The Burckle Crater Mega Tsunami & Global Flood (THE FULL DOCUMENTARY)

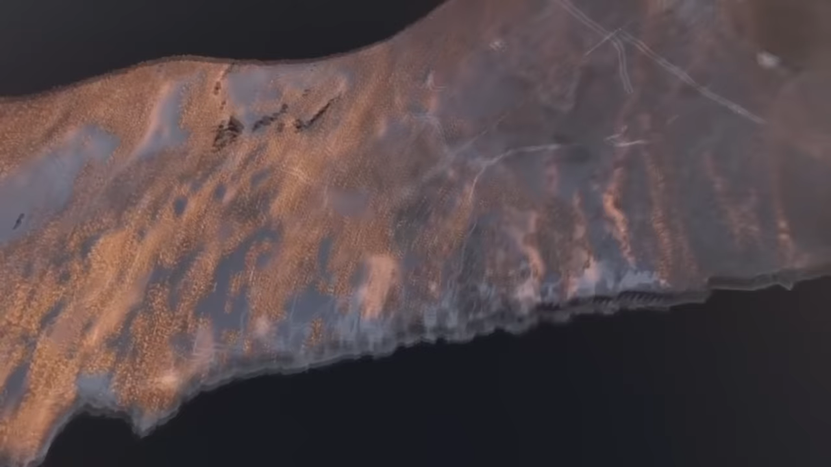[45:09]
so the slide that once existed in a topographical low here has been removed. But I imagine it would have been similar to these kinds of slides that we see occurring time and time again in topographical lows all around Australia.